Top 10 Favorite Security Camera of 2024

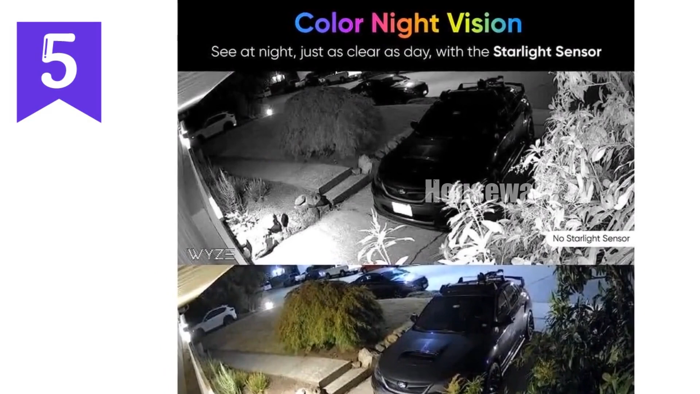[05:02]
The Wyze Cam V3 records continuously with a 32GB microSD card, sold separately, giving you peace of mind with 24-7 surveillance.